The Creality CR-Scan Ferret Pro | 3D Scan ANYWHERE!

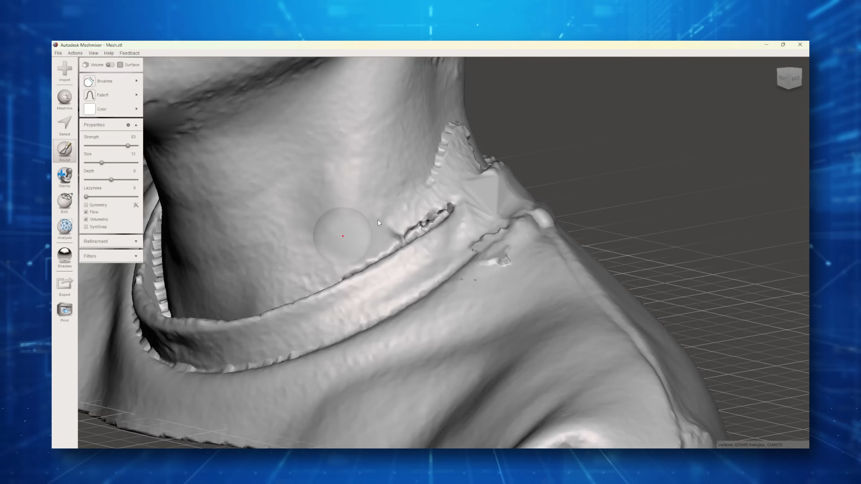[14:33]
Make sure to rotate as you're doing that to make sure you're not accidentally like pulling things way out of line. All right. Here, we're going to push this guy back in a little bit.
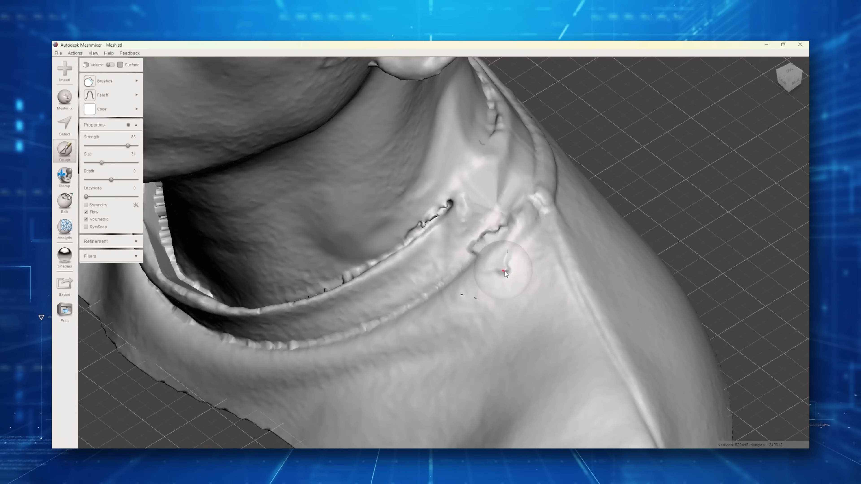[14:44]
You can kind of see how we can kind of get it to the point where some of that blends away. As we mentioned in the scan, you may have some issues with the eyes if your subject blinks.
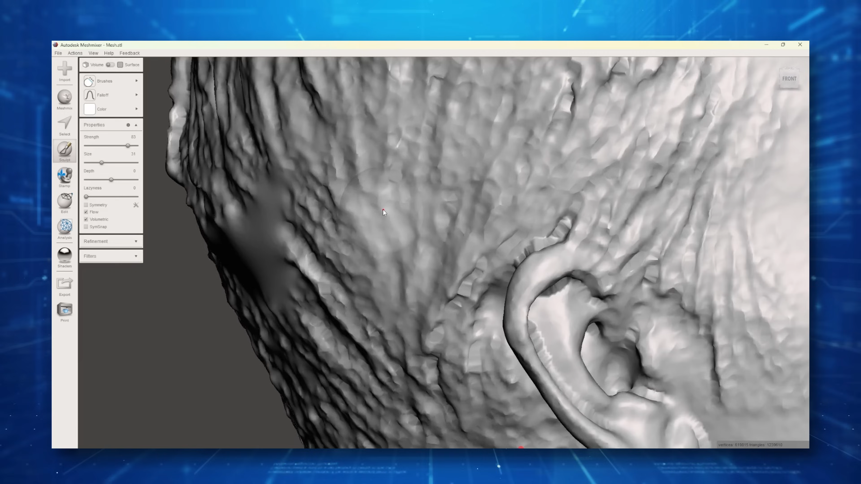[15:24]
If we really, really wanted to, we could go to something like inflate, and then we could make the eye come out a little bit just to give it more character.
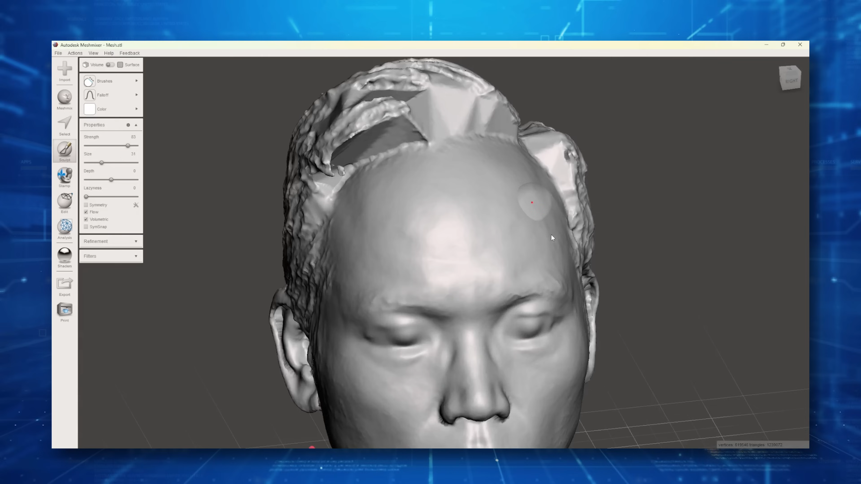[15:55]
When it captured the hair, it had difficult capturing up underneath. So I'm going to go grab a tool that is
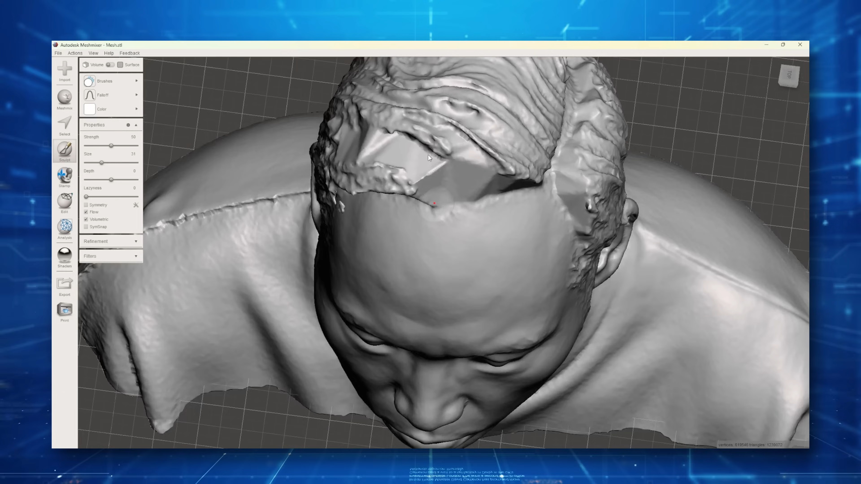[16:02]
going to allow me to kind of give it a little bit of texture on these more flat areas. So here we go. I'm going to use, let's try draw two. And without messing with any of these settings yet, let's see what happens if we hold it down and start to drag. The longer I stay on a certain area, the longer it starts to pull that out. So we can do that. We can pull those kinds of things out. But ultimately with this, I'm just trying to get to look less geometric and more like there's organic material.
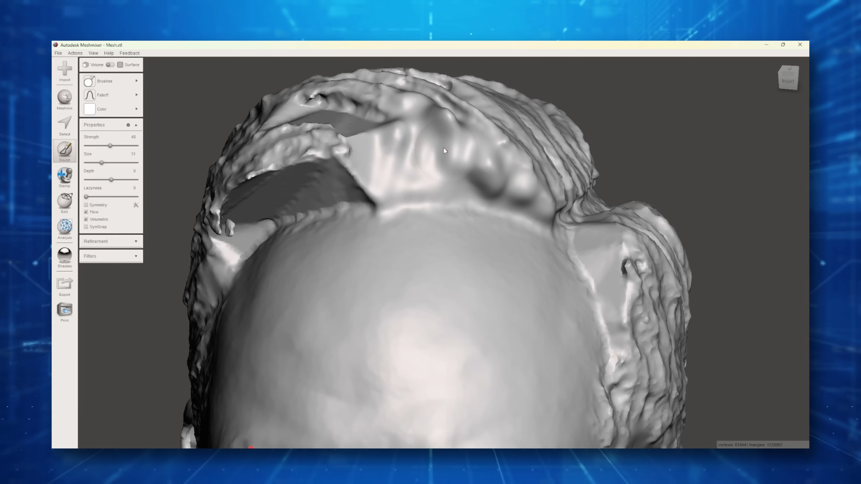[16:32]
So the better the scan you can get at the beginning, the less you have to do in this stage.